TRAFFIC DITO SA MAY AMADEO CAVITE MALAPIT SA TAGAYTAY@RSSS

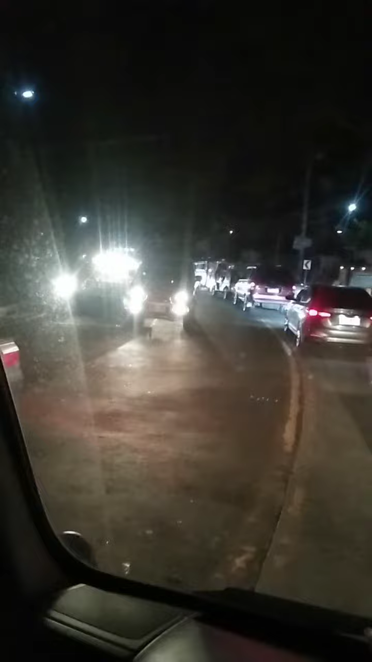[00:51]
Pero malamig dito, malamig Malamig na rito sa Tagaytay Bakit kaya traffic to? Ayan Pero na ako sa damang kawa unti-unti Laki oh, laking truck Dito kasi ako dumahan Ay Traffic kasi doon sa kabila Kapag nag Ano kami?